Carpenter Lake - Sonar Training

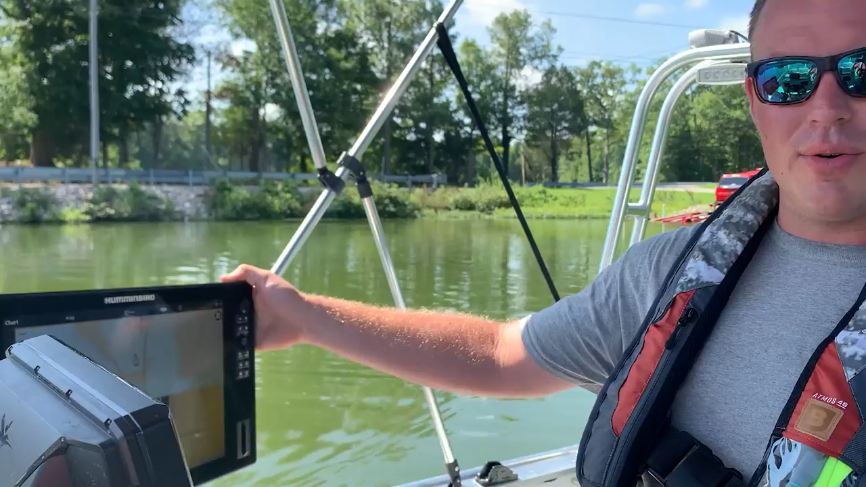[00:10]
The biggest portion of this that we use is the side imaging. It's something that's different than most sonar systems.
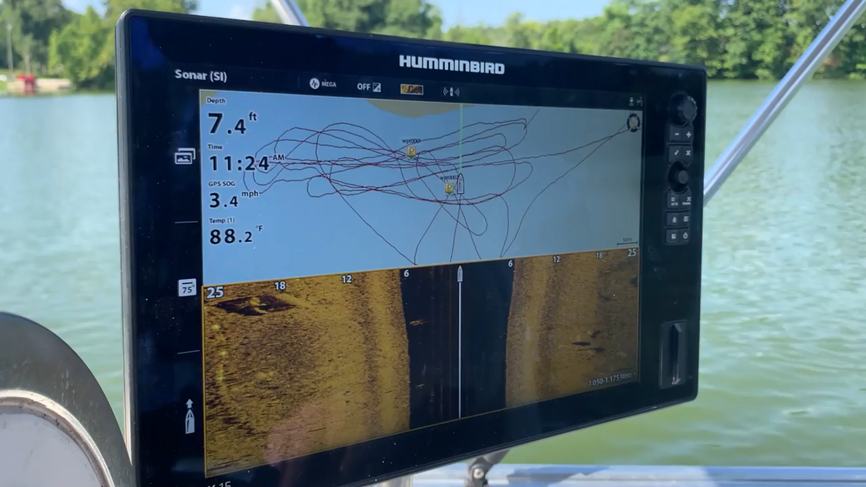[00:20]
On screen: depth 7.4 ft, water 88.2°F, speed 3.4 mph
It's new, it gives us the capability of looking further out away from the boat rather than directly under. It helps us find targets a lot quicker.
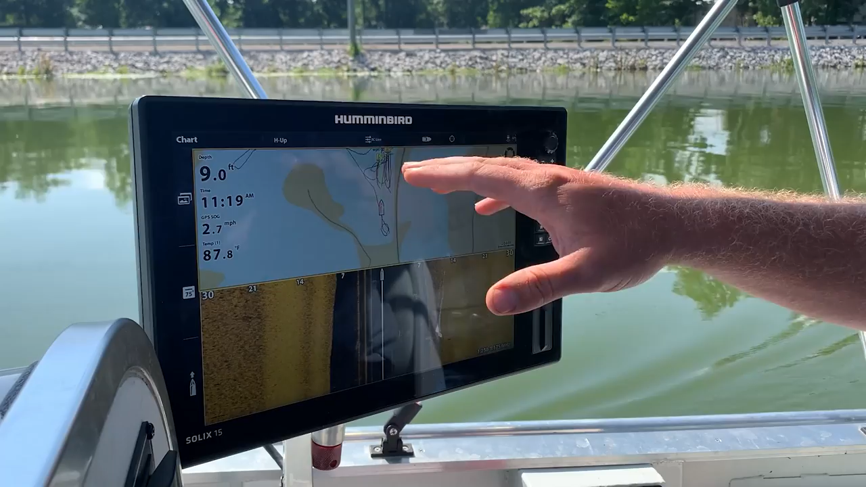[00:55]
On screen: depth 9.0 ft, water 87.8°F, speed 2.7 mph
We can mark points on this map if
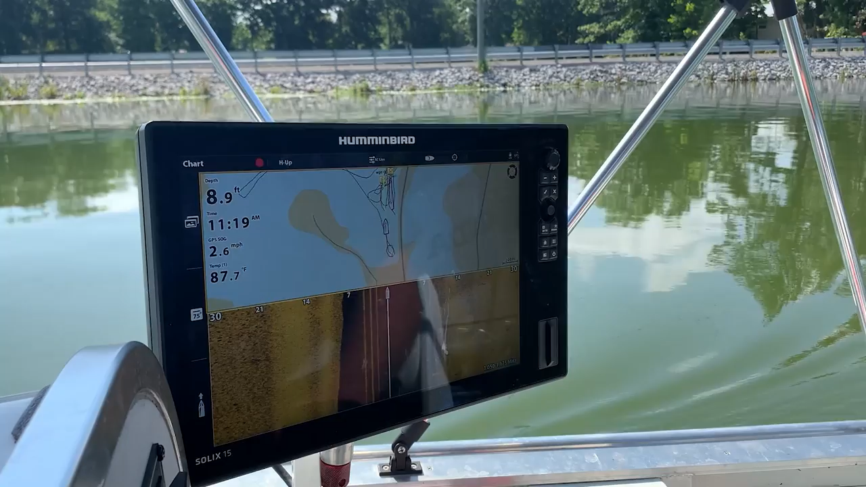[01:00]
On screen: depth 8.9 ft, water 87.7°F
we see something of significance that we want to go back and look at. So right now we're looking 30 feet out to each side of the boat which gives us